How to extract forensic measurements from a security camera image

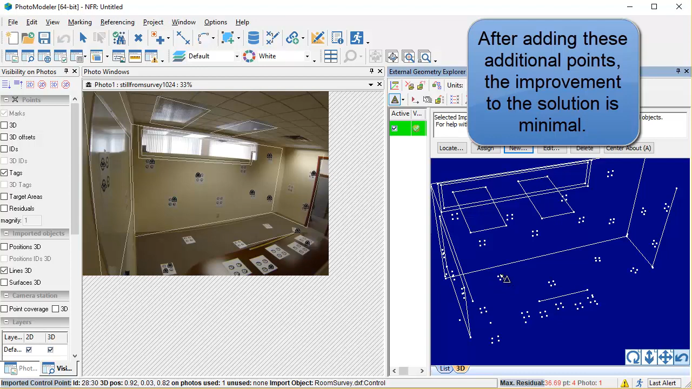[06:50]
Add some more points to increase the spread across the image and ensure this is the best solution the inverse camera algorithm can produce.
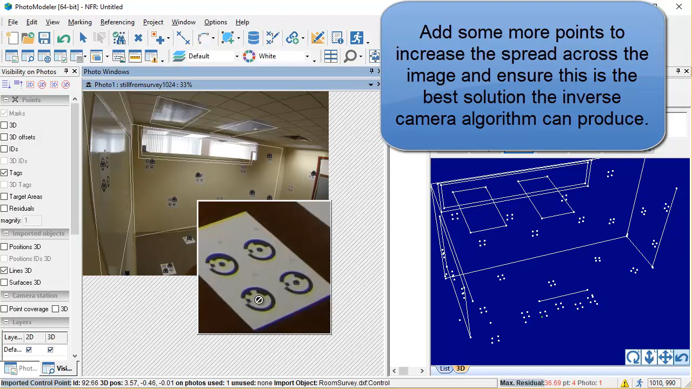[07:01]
Skipping forward, a few more points were added, and this is the best solution inverse camera can provide.
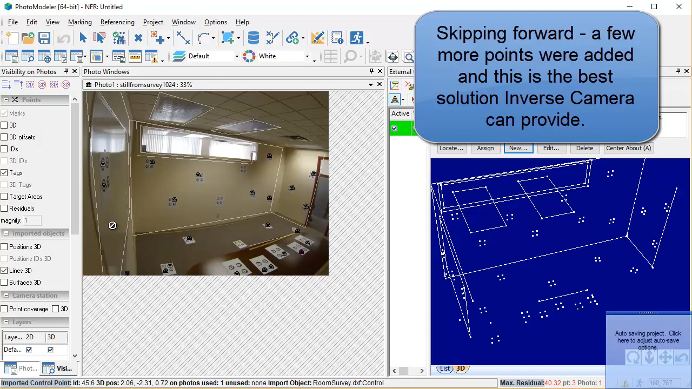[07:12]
For low distortion images, this is often sufficient. However, this image has significant distortion. Lines that are straight, such as the walls and whiteboard, are bowed in the image.
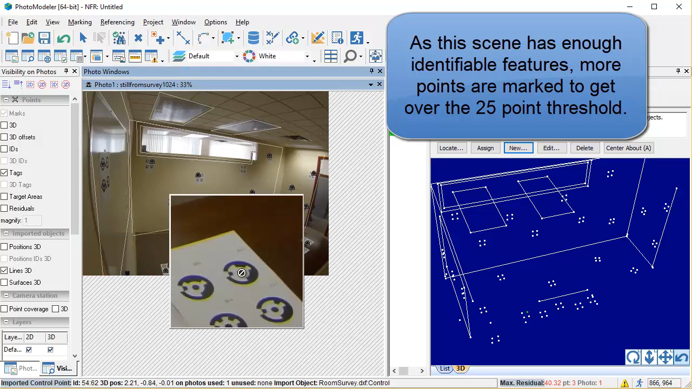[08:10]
Solving for the lens distortion requires a strong set of points, especially near the high distorting edges of the image.
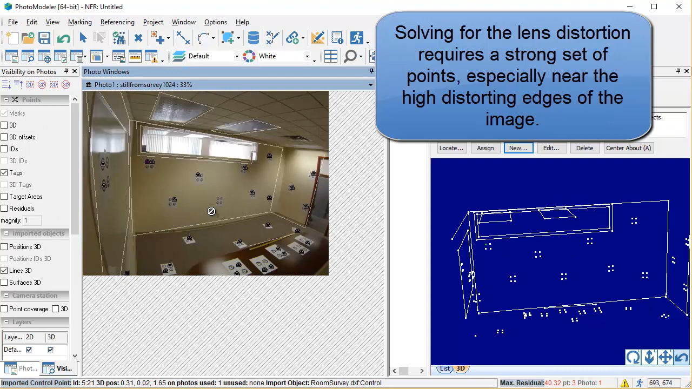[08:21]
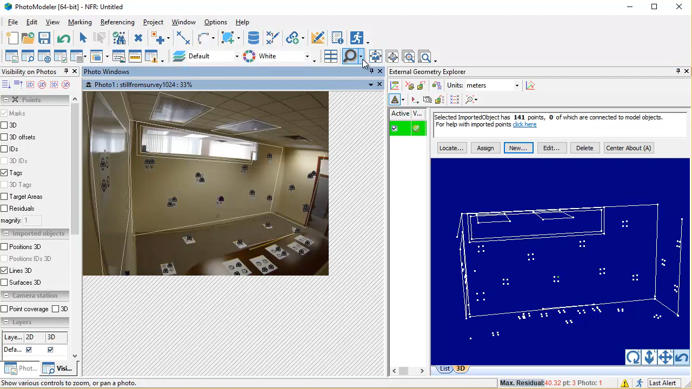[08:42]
With 25 plus points marked, and a good spread across the image, camera optimization can be run.
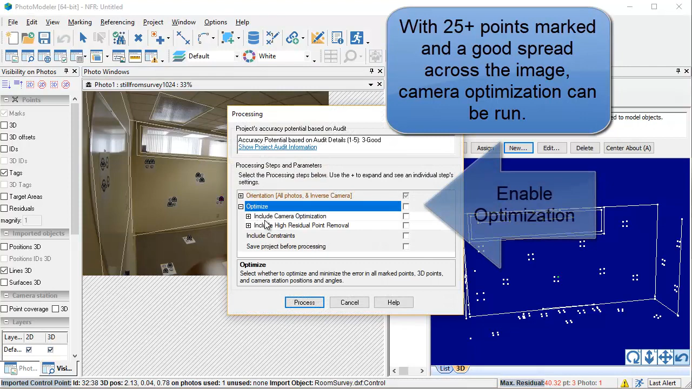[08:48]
Enable optimization. Enable camera optimization.
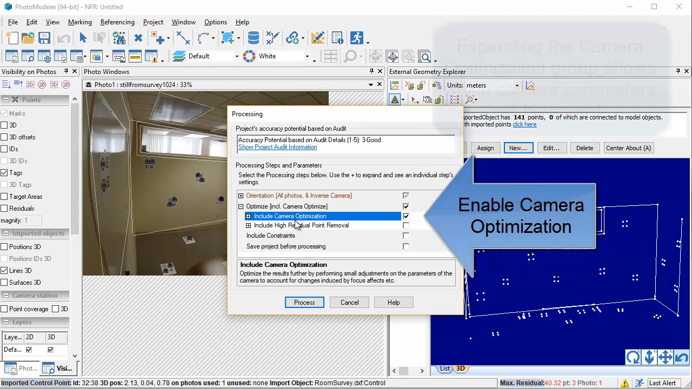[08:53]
Expanding the camera optimization group shows which camera parameters will be solved.
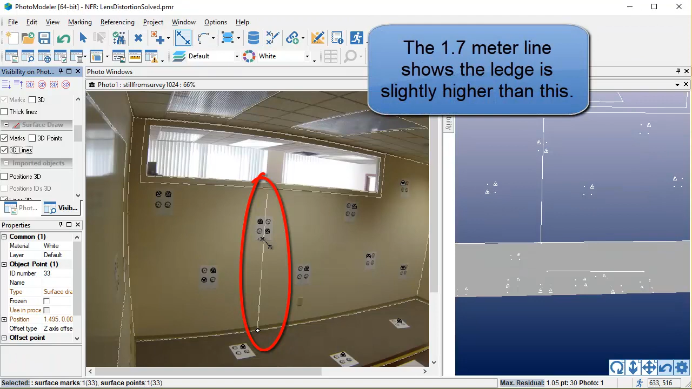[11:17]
As the offset is adjusted, the new position is shown on the photo.
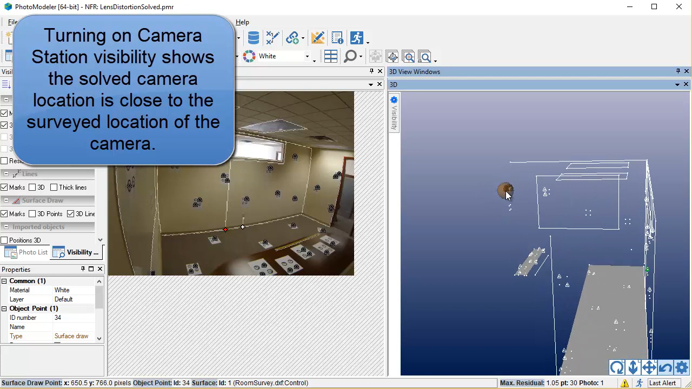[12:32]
The solved camera location and point will not always be exact, but should be reasonably close.
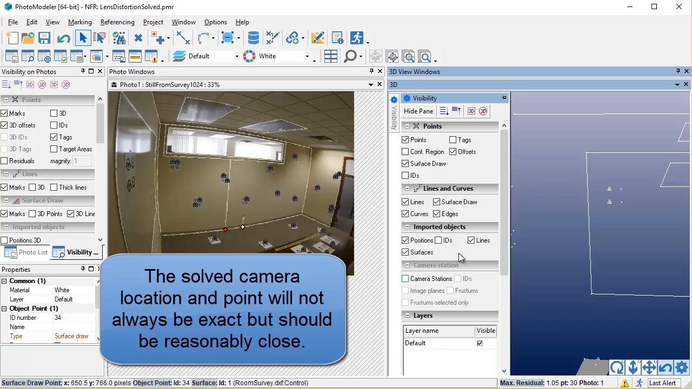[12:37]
As one additional QA measure, a simulation was done with a person of known height.
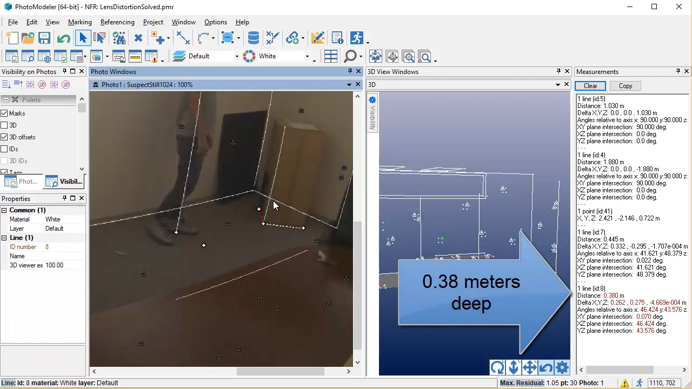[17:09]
The box found in the suspect's possession matched the 45 by 38 by 103 centimeters measured here.
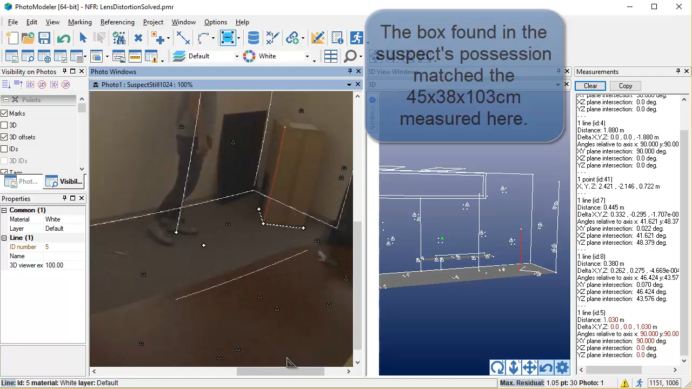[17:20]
Other horizontal measurements could include the distance between the metal object on the floor and the box.
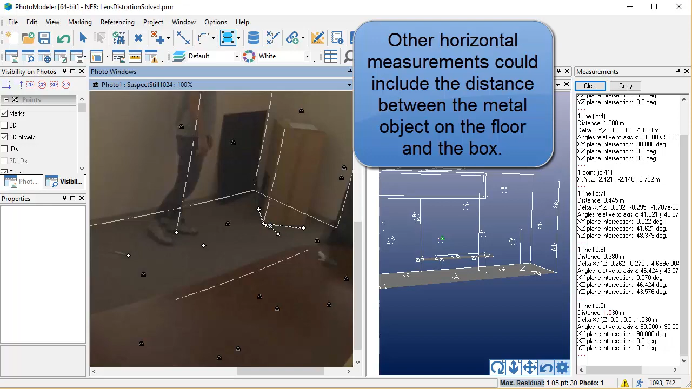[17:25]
The top of the table, visible in both the crime scene photo and the survey, was also modeled with the surface.